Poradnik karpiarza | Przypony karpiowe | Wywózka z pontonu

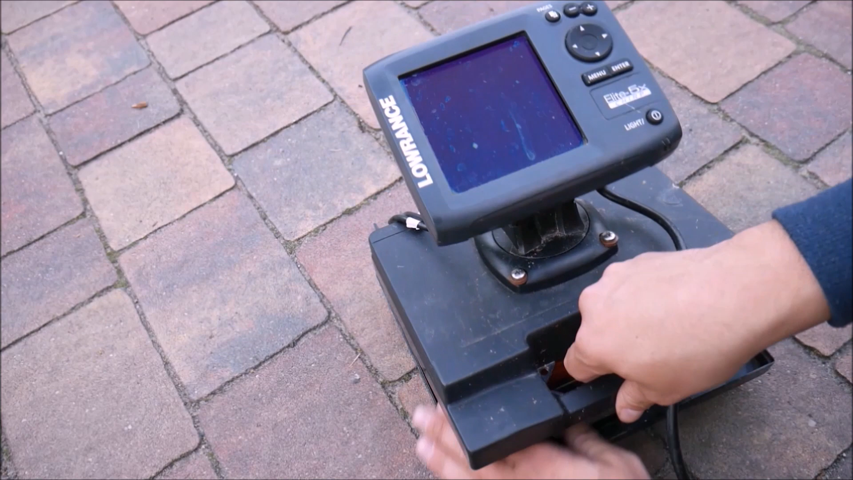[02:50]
Sprawdzam, czy echosonda działa. Włączam, tak jak widzicie, wszystko jest w jak najlepszym porządku. Echosonda działa, mogę ją schować. Ale wcześniej muszę włożyć ją do pokrowca.